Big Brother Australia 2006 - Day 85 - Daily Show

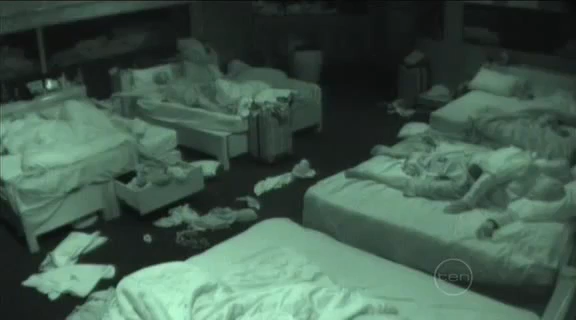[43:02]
across from new housemate Chris. I want a girlfriend right now. No, oh, right now? What about tomorrow when she likes you?